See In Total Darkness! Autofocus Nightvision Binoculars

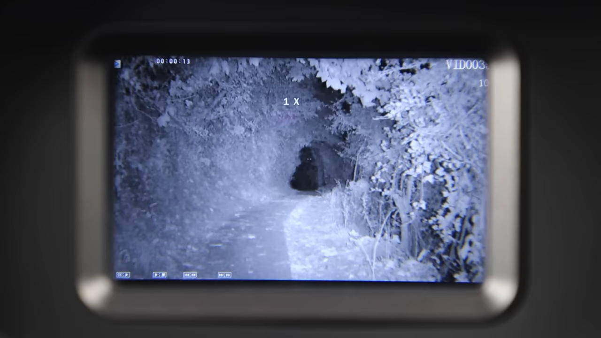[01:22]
It has a nice sized display, works for 8 hours and takes just 30 minutes to charge.
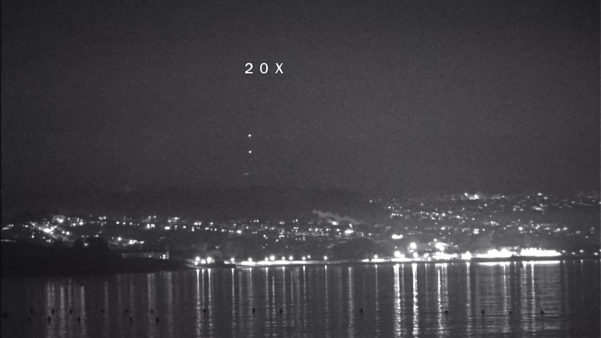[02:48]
and most shots were taken of things I could barely see with my own eyes, if at all.
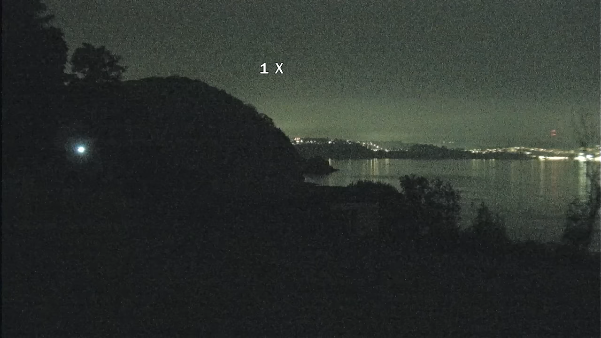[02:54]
I've included clips with the night vision LED turned on and turned off. Even turned off, it has a high ISO level, so you can still see perfectly well.
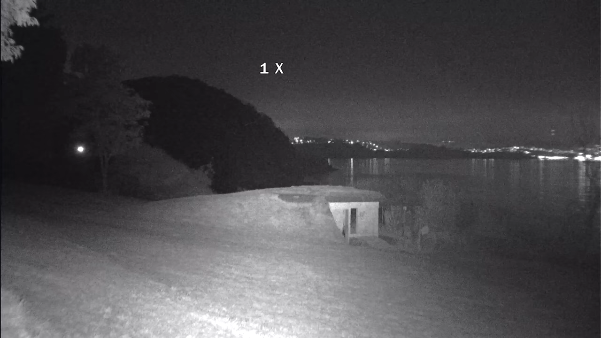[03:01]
I should point out that there's three levels of infrared as well. These boats were in the pitch black.